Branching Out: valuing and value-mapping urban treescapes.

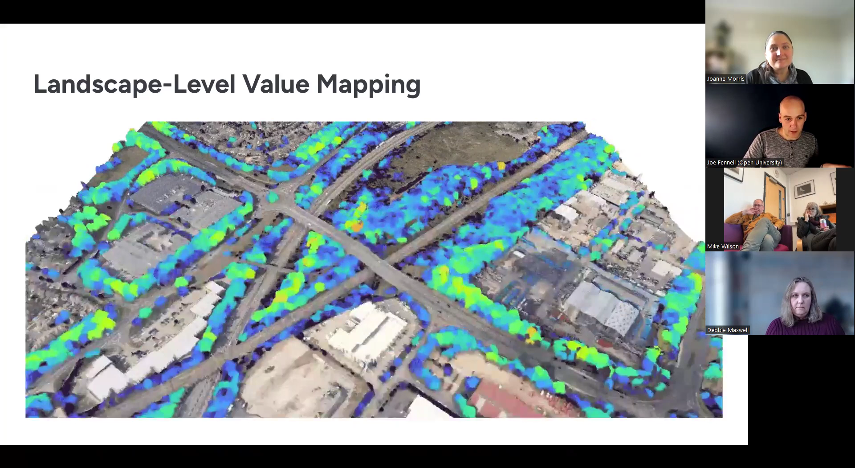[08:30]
We'll just let that run a couple of times so you can take it in. But effectively, you can see here that it's allowing us to look at the individual tree crowns across the city. OK, next slide, please.